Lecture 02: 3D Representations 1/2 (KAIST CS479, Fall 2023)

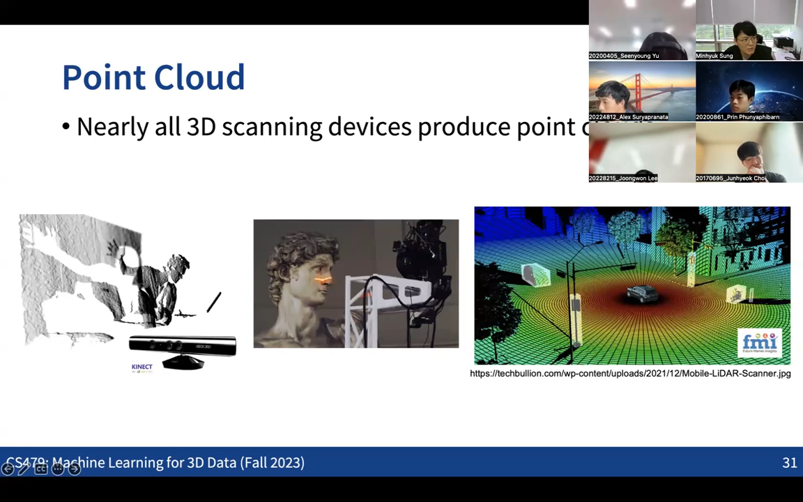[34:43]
Otherwise, which means that we might need to first like convert all these 3D scan data into the other representation like the voxels or these multiple images that might be really inefficient in terms of like handling all the scan data. So basically the point cloud is basically representation of like 3D data that are basically you know, captured from the real scenes using these 3D scanners. But not only for the, some kind of scanning the scenarios, but also for some other kind of the applications, especially for some kind of the physical simulations in the graphics or the robotics, having the this kind of like some point the point cloud representation can be quite efficient in terms of like running some kind of simulations in some main kind of applications.